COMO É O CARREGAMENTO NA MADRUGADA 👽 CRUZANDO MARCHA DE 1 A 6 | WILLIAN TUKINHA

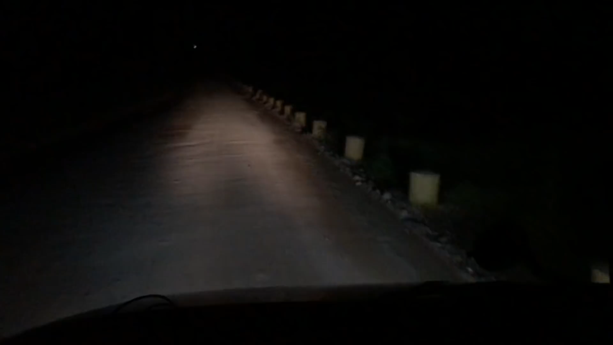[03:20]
Não enxerga nada, velho. Esse filme aqui é foda. Se não fosse esse filme, melhorava um pouco. Enxerga bem melhor. Entendeu? Pra fora desse filme, enxerga bem melhor. Mas não tem como mandar com o celular pra fora, né? Com a câmera pra fora ali, fica zoado. Vou chegar aqui agora, pegar a ordem de carregamento, efetuar o carregamento, revolta, pesa. Está no peso certinho. Não pode faltar e nem passar. A carga na régua. Certinho, jogar a lona, vai estar filmando tudo pra vocês aí.
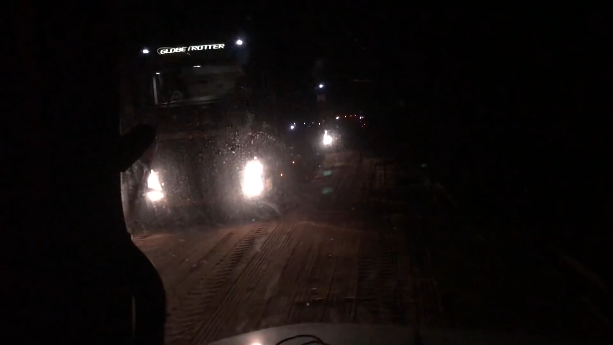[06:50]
Só os FHzão louco. E o bitrem, os bagulho. Esse aí tá engatado. Esse outro aqui, acho que tá. Não, não tá com a parte de trás também.
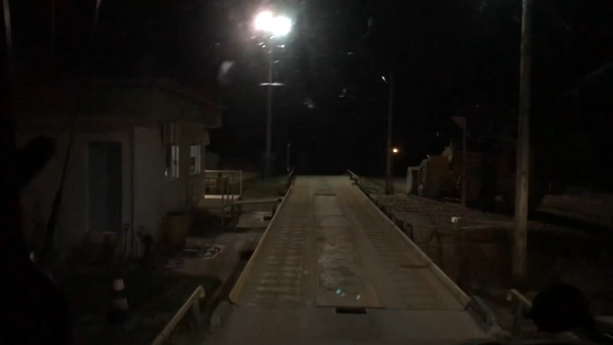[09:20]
E eu acho que vai passar. Vamos ver. Tem uma. Um letreiro aqui do lado direito. E quando falta material, essa máquina fica aqui só pra completar, rapaziada.
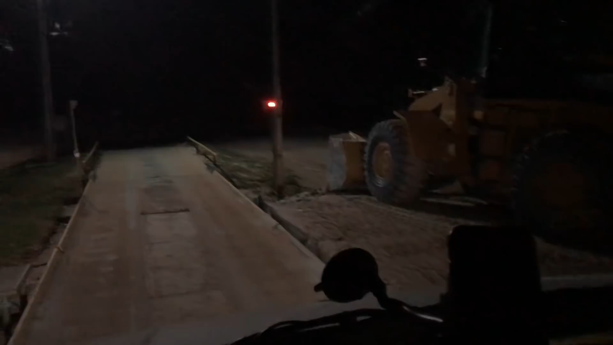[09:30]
Olha lá o letreirinho lá, ó. Opa, na risca